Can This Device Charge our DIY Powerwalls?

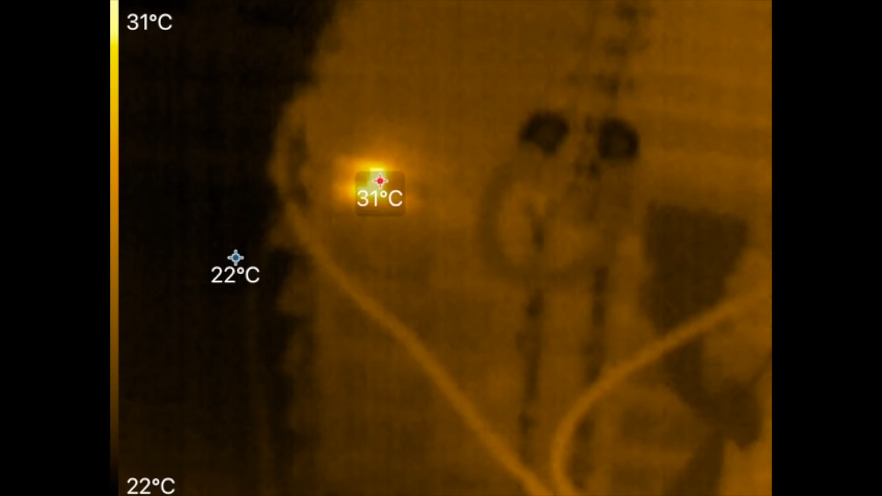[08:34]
On screen: max 31°C, min 22°C, scale top 31°C, scale bottom 22°C
something's taking energy and producing heat
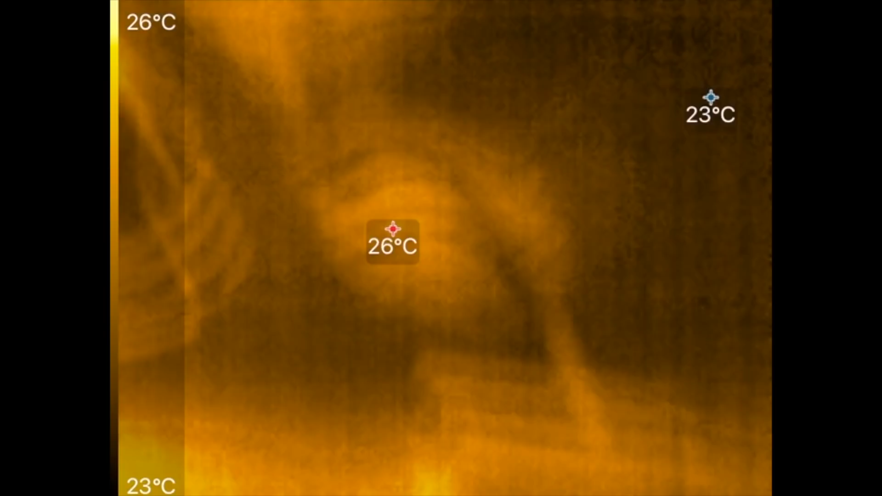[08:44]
On screen: scale top 26°C, scale bottom 23°C
let's let that run there for a little while and then we'll come back
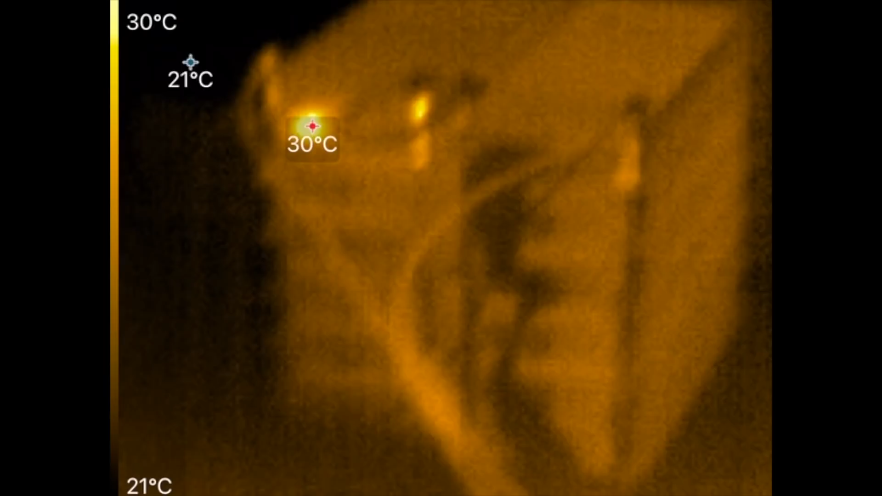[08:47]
On screen: scale top 30°C, scale bottom 21°C
all right here we go here we go now i'm running this big guy running around 30 amps uh this thing turns off after a while
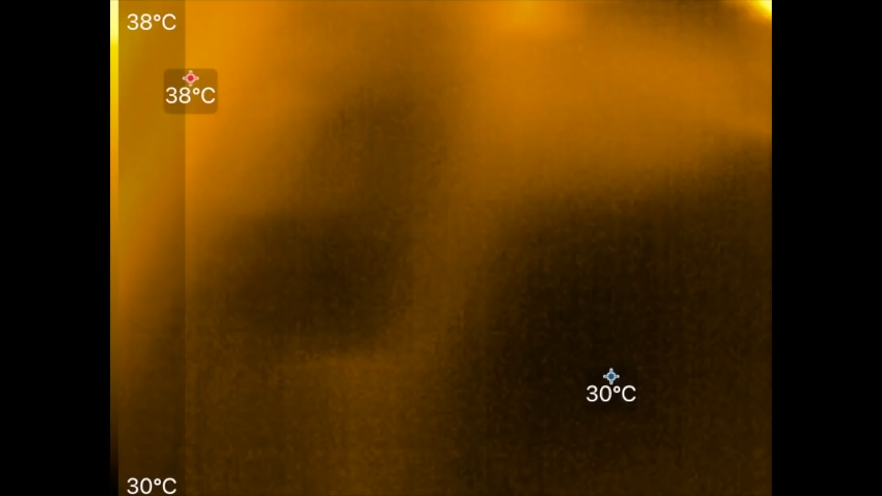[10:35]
On screen: scale top 38°C, scale bottom 30°C
air now this guy oh my god 83 c yeah that's pretty hot uh
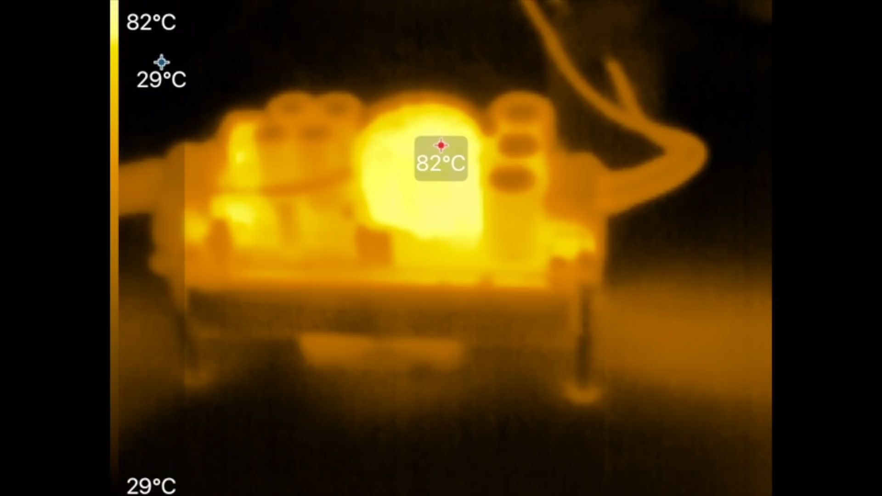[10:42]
On screen: scale top 82°C, scale bottom 29°C
yeah if you were to touch that there it would burn your hand right let's
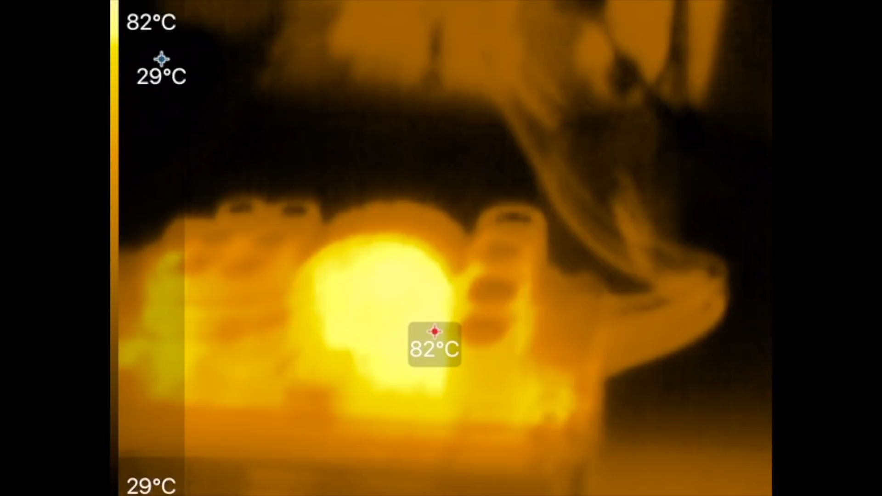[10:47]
On screen: scale top 82°C, scale bottom 29°C
look at the
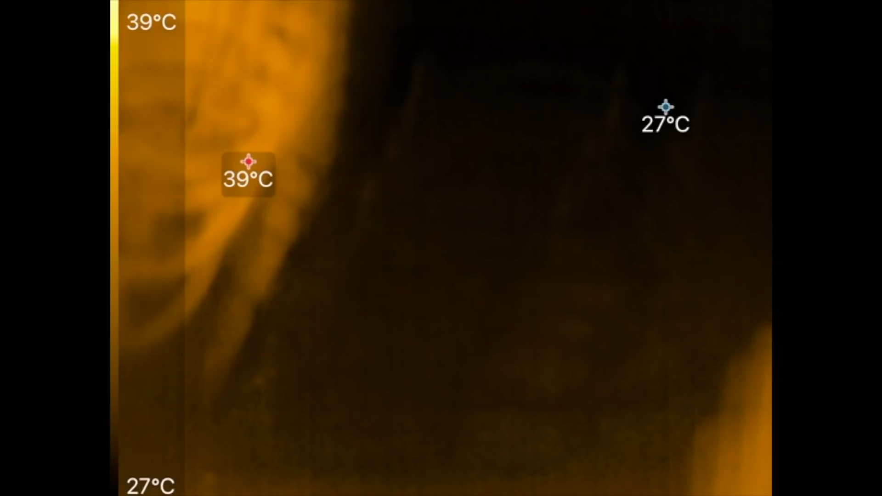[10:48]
On screen: scale top 39°C, scale bottom 27°C
mosfets
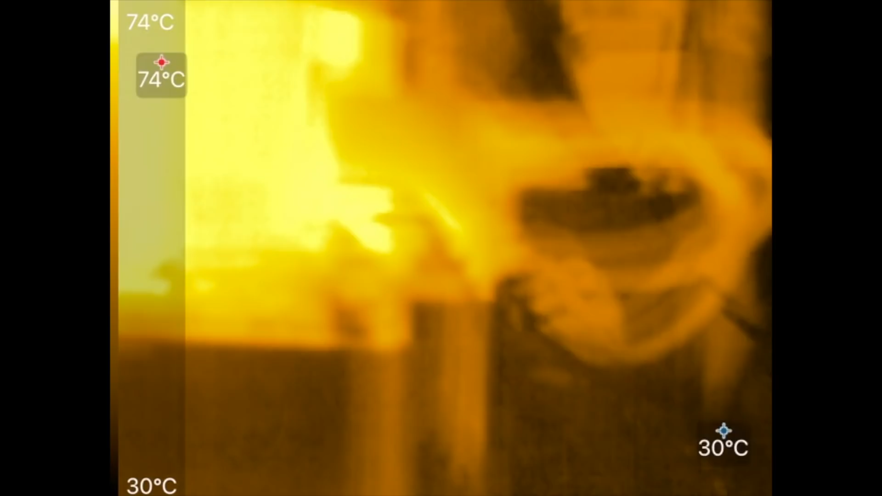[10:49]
On screen: scale top 74°C, scale bottom 30°C
also that fan it's been going on now
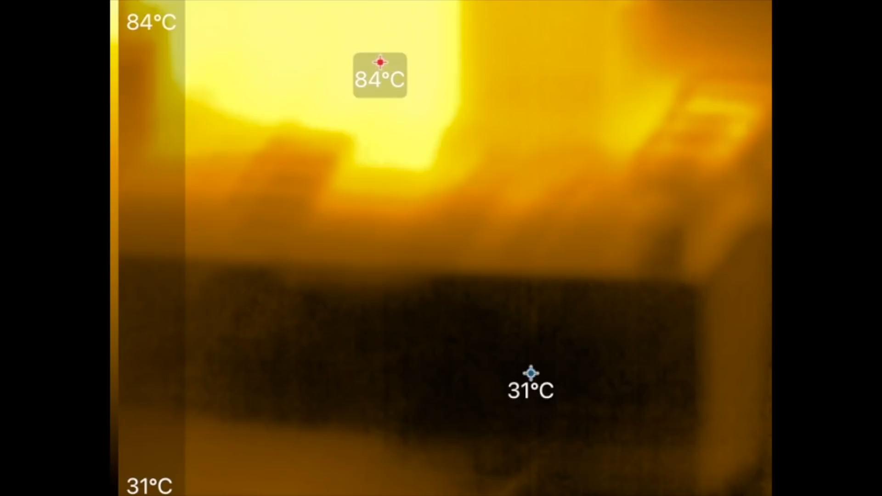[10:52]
On screen: scale top 84°C, scale bottom 31°C
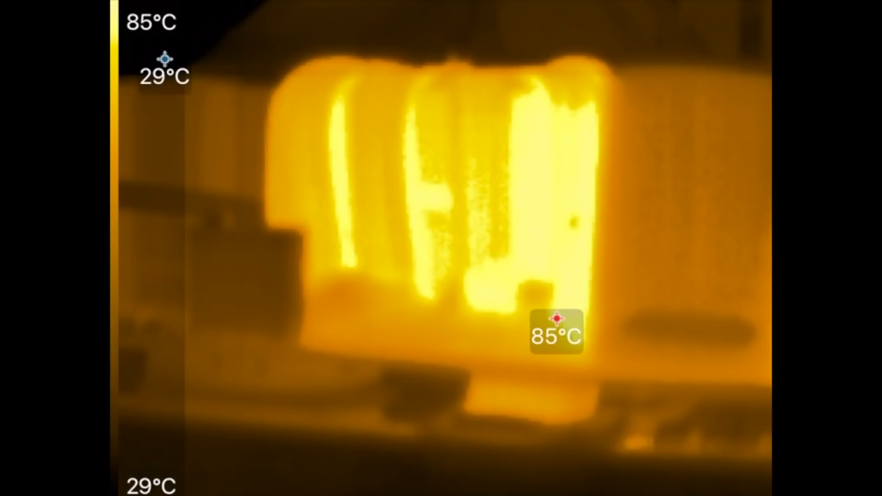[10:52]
On screen: scale top 85°C, scale bottom 29°C
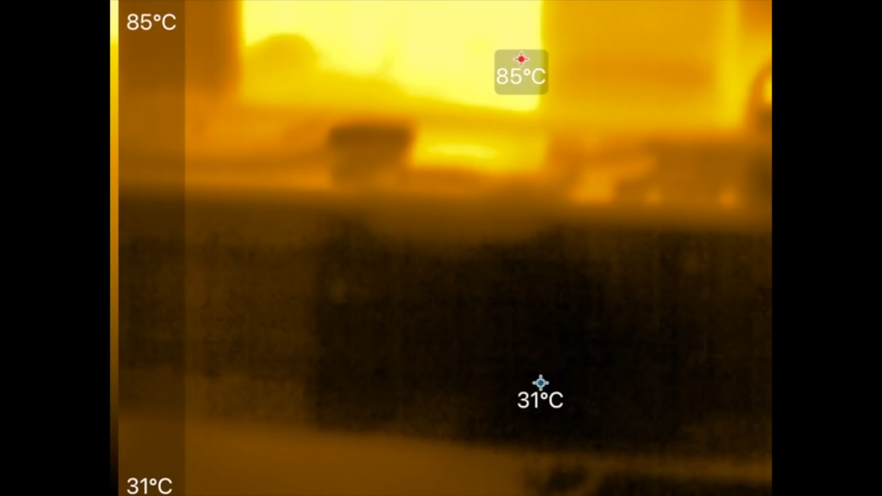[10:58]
On screen: max 85°C, min 31°C, scale top 85°C, scale bottom 31°C
well so turns out so it turns out that's hotter that's the
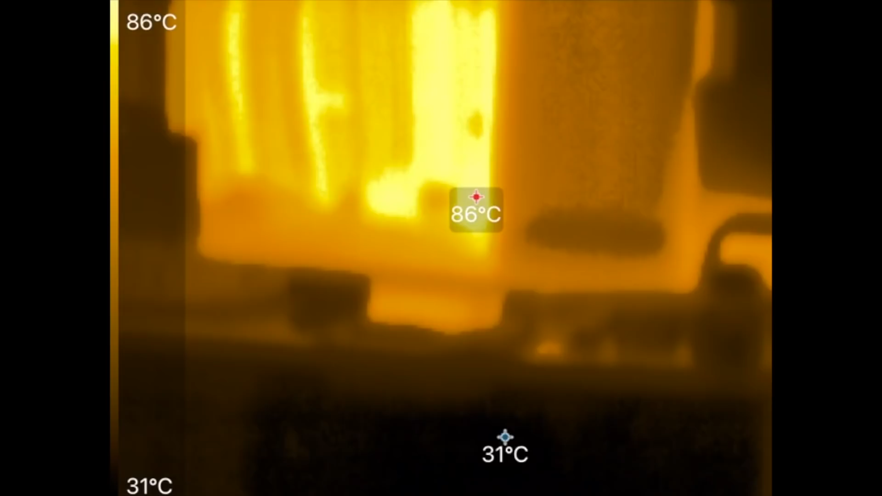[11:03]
On screen: scale top 86°C, scale bottom 31°C
hottest piece there the mosfets
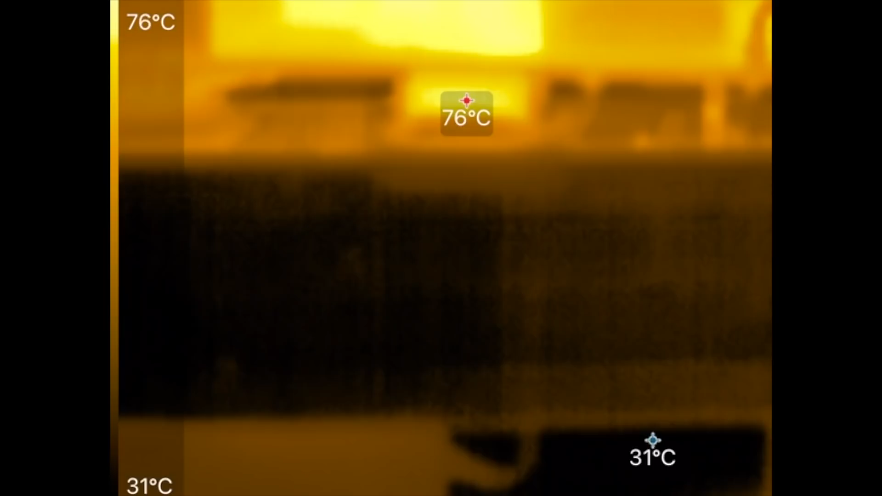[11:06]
On screen: scale top 76°C, scale bottom 31°C
actually were
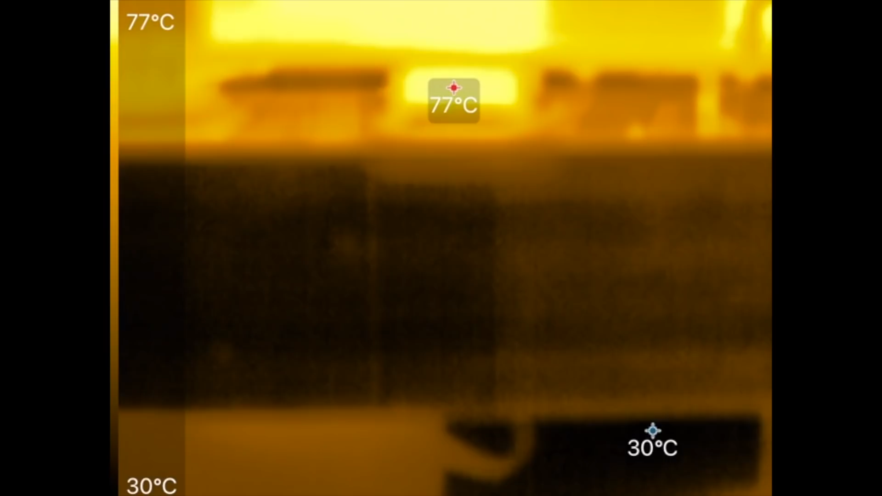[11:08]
On screen: max 77°C, scale top 77°C, scale bottom 30°C
cooler than that 76 degrees centigrade